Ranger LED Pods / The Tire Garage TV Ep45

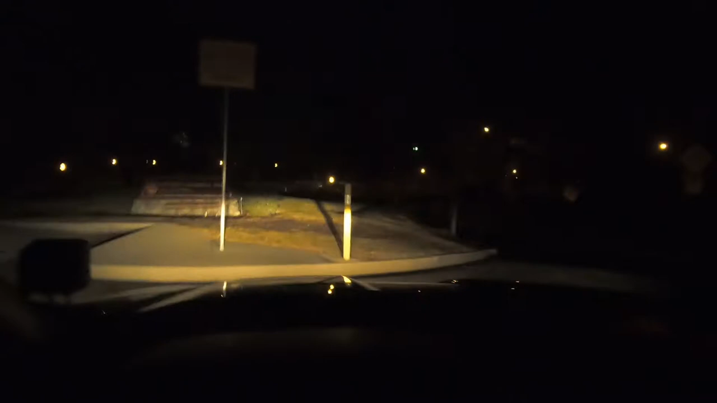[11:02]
but hopefully we don't get attacked by bums and shit out here so let's turn them out and see what they look like oh look at that brights up the whole light oh shit is bright bums are gonna think there's some police coming in here look at the difference yeah big difference i don't think there's any cars here well there's a couple here